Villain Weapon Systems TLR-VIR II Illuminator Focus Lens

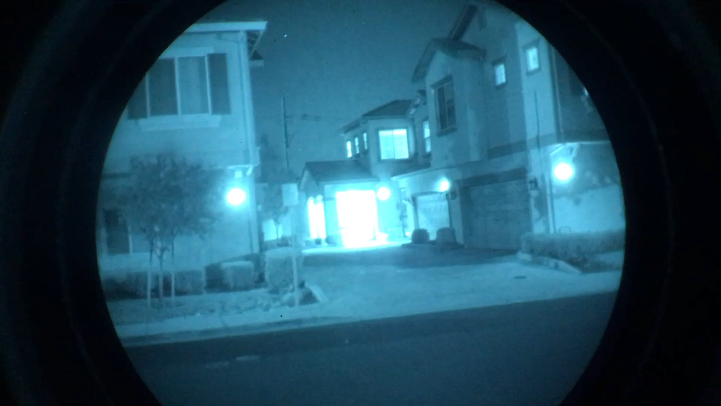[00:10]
right because there's so much ambient light just all flood no throw right wait for a pistol that's okay so
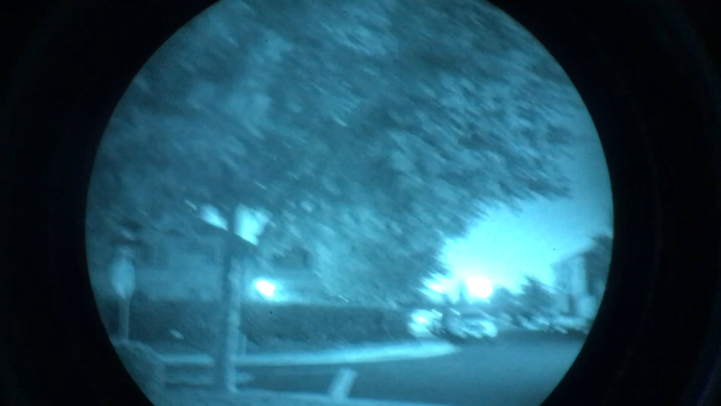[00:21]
now we're gonna throw on give me a moment here oh Jesus Wow not bad see actually throws the light that's up that corner right there that's
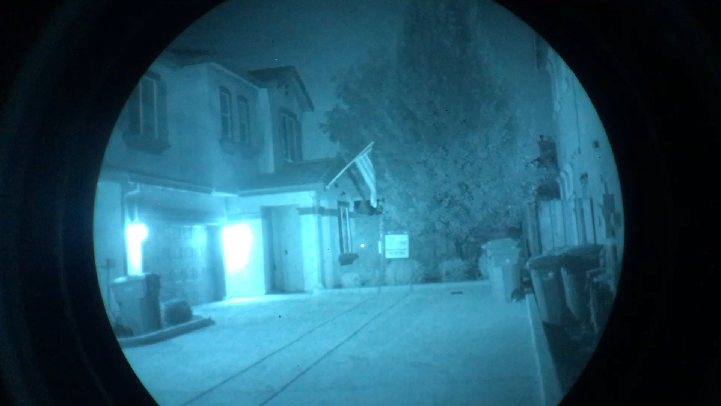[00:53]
like I don't know 30 20 yards maybe if I take this off I mean kind of lights at the corner that's definitely not throwing a light deep in that corner like this thing does that's a noticeable hotspot let's check that out boom
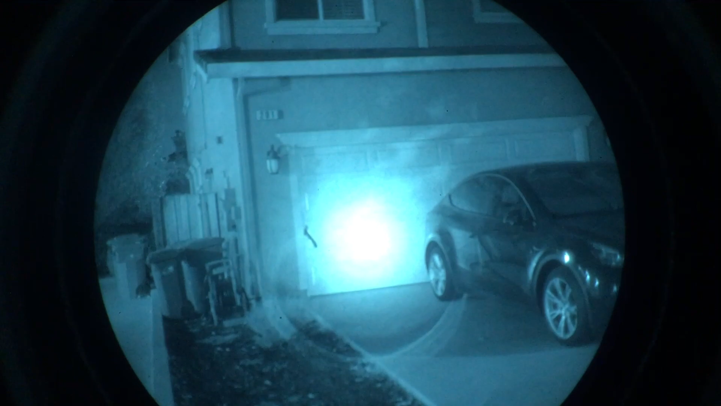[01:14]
throwing light all the way over there that's a good 30 40 yards
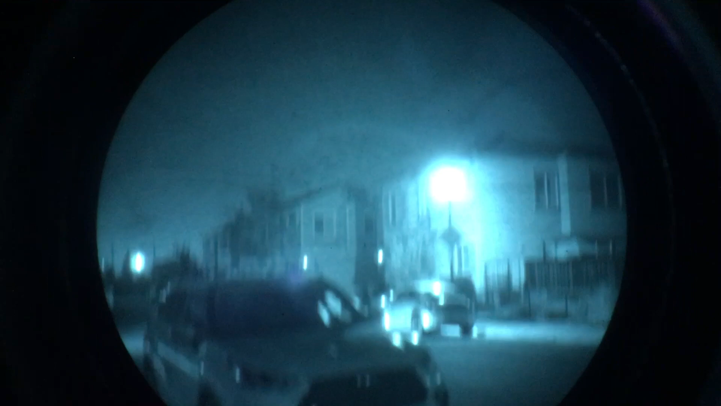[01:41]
helpful totally throw light where you want it
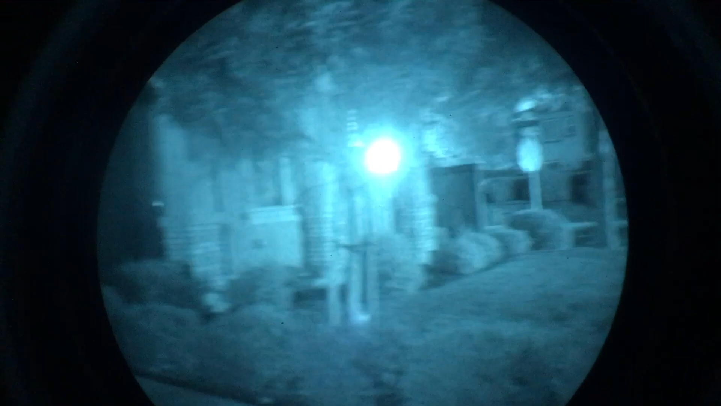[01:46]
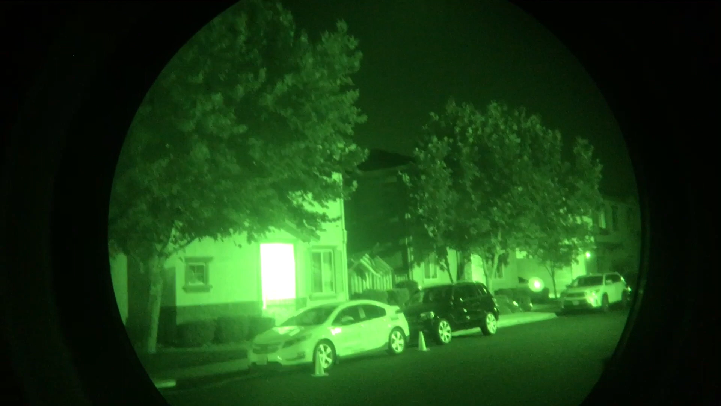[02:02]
so throwing light so that areas are dark kind of shadow when taking oh yeah you can you can throw the adjust the beam to be centered to the laser there we go so now the hotspot is kind of centered
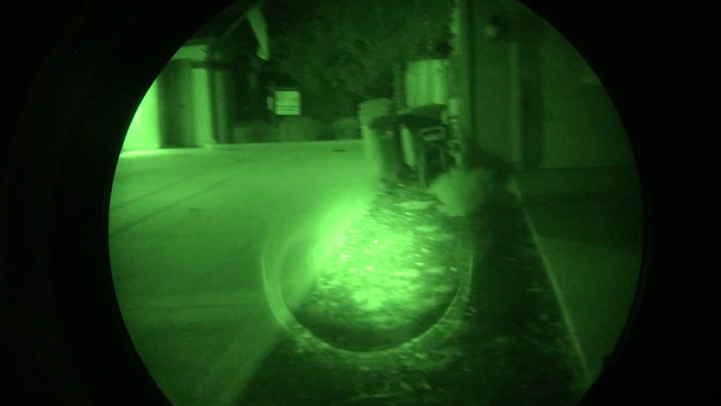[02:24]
to laser a little bit that's cool so I take this off yeah it kind of lights up that shadowy area right there between the buildings but not much
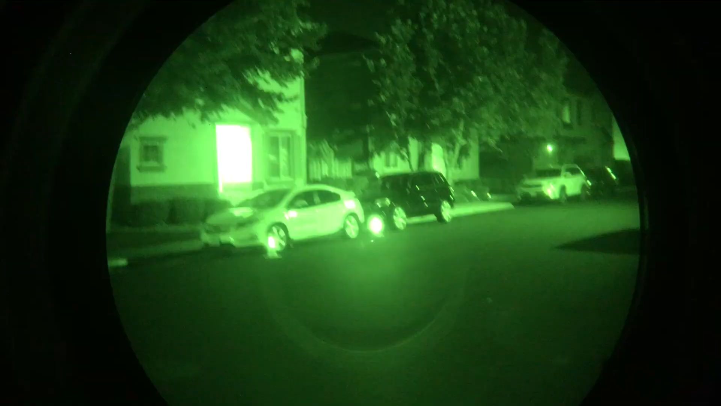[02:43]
here's a good example you can actually when you rotate the reflector or the focuser you can actually throw the beam where you want it so you want to center it with the laser boom that's pretty good if I take this off it doesn't do anything to that light other window I mean oh
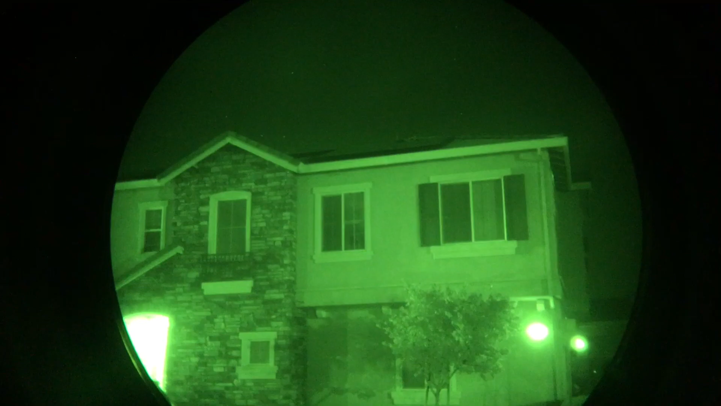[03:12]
yeah this shit doesn't work there we go yeah not bad not bad at all l3
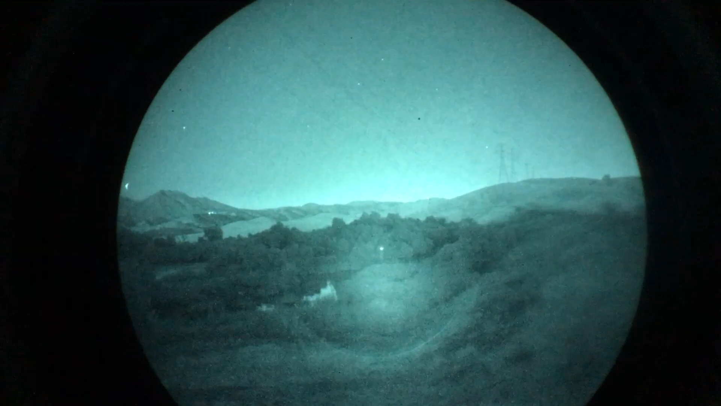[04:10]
the moon has not risen yet so this is pretty dark
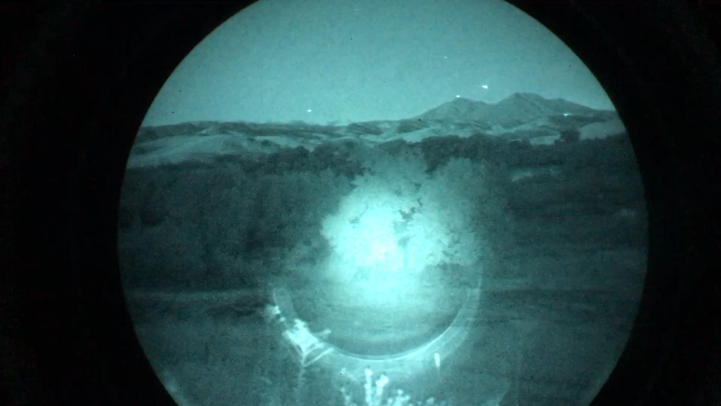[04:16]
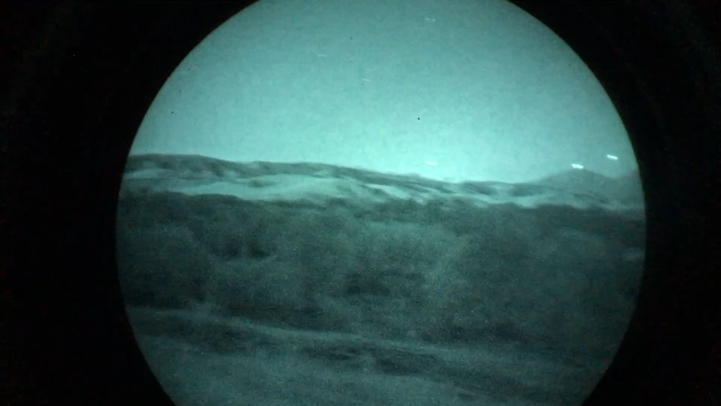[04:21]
okay here's the villain weapon systems oh wow not bad so that bush is about a hundred yards away not quite lighting up the shed 530 yards away but her yards
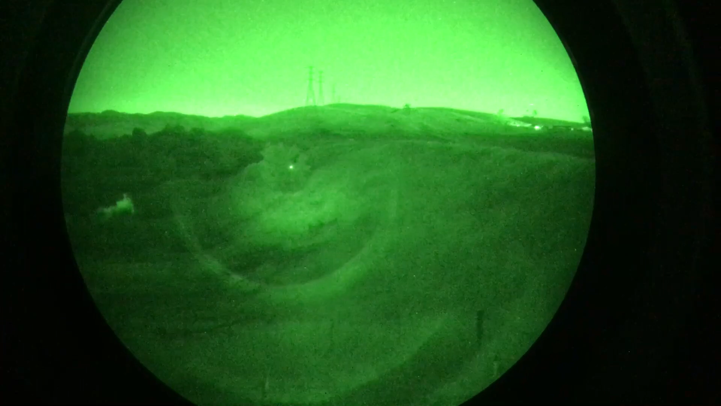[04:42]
kind of a donut in the middle there but let's pull this thing off and see how it looks without it all right
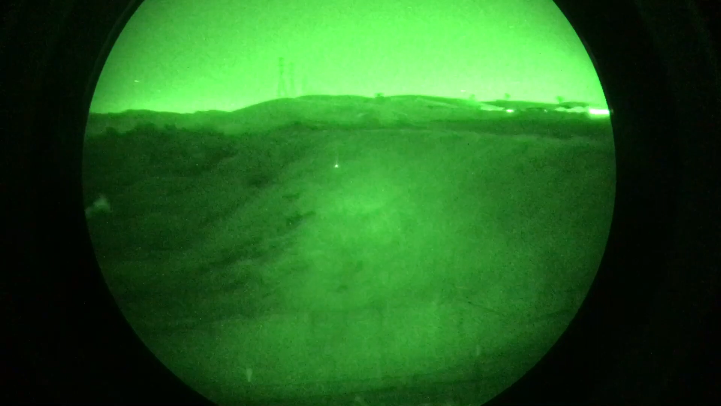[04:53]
so here is the TLR VIR 2 without the focuser
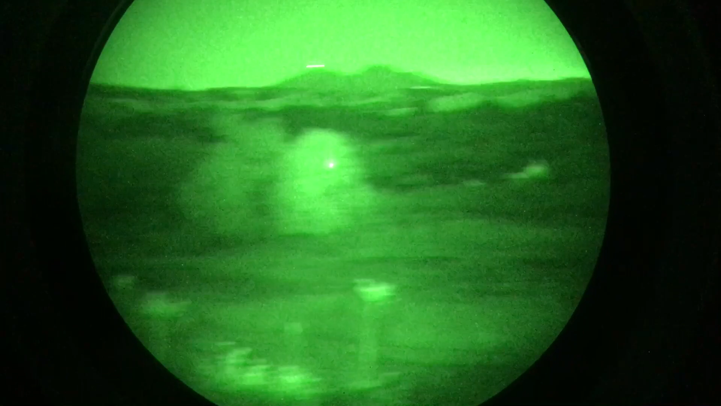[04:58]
and then we're going to throw this thing back on
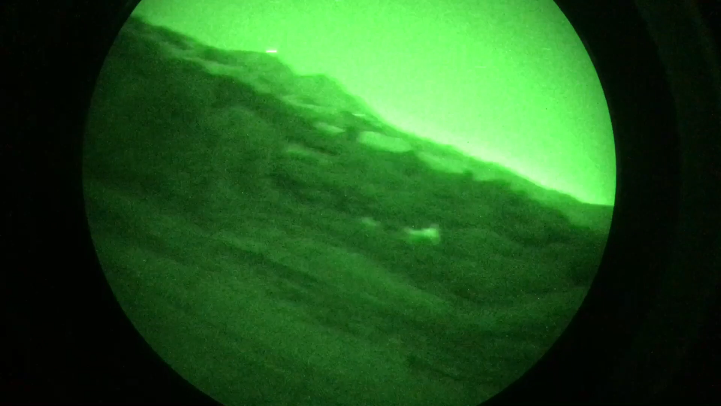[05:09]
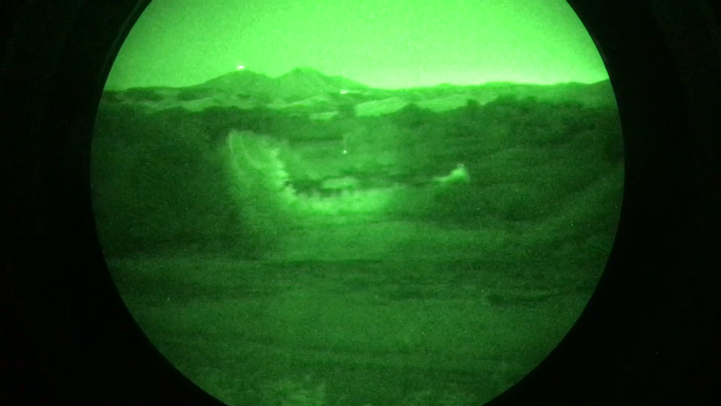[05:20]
definitely increases the throw a lot through the